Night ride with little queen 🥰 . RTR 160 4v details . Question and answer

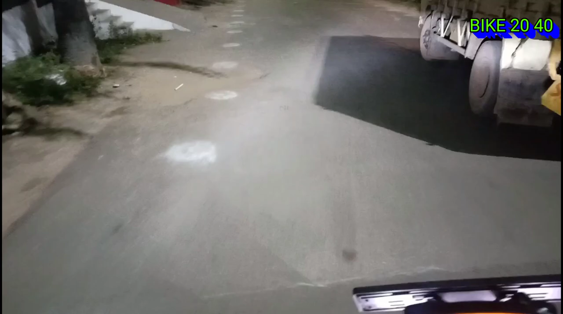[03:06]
நான் வந்து லோ பீம் போட்டு தான் ஓட்டிகிட்ருக்கேன், ஆனால் வேறு லெவலாக தான் இருக்குது லைட்டு.
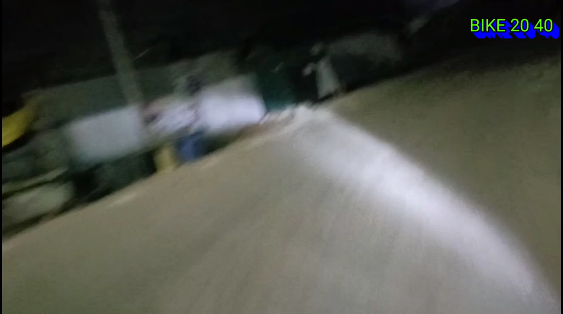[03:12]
அதுக்கப்புறம் பார்த்தீங்கன்னா டேர்னிங் ரேடியஸ் குறைய சொல்ல முடியாது, செம்மையாக கொடுத்துருக்காங்க. நிறைய வீடியோவில் எல்லாம் இதெல்லாம் பற்றி பேசிட்டோம். காமனாக செம்ம வேறு லெவலாக இருக்குது.